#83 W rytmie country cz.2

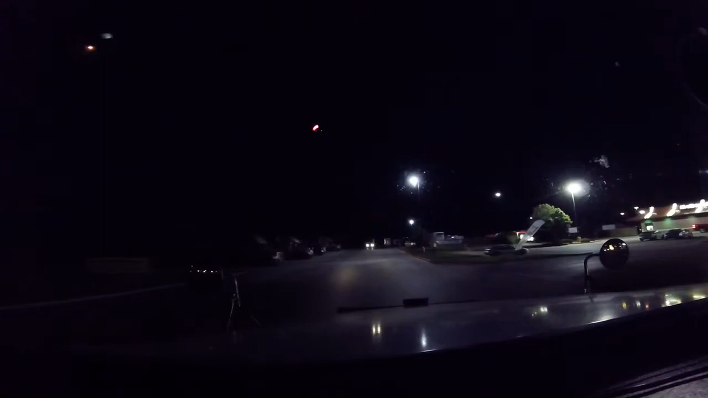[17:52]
Będzie miejsce na lofcie, czy nie będzie? Ale widzę, że coś tutaj jest. Czyli jak jest tyle miejsca, to ja się dzisiaj zatankuję.
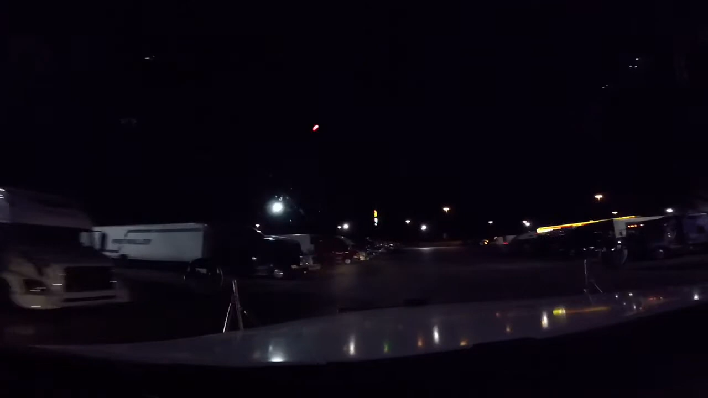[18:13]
No, raczej mi tyle miejsca nie zginie. Już. Wolnego miejsca. Wolnego miejsca szukamy.
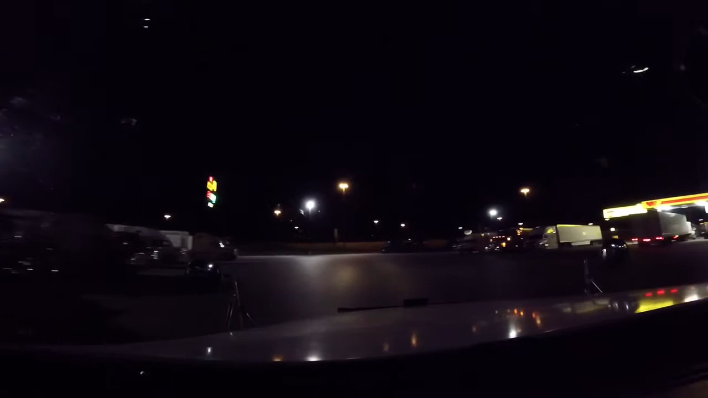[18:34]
Jest tutaj, dobra. Tu jest wolna pompa. I tutaj się zatankuję. Pójdę, cofnę i kawkę na rano weźmiemy.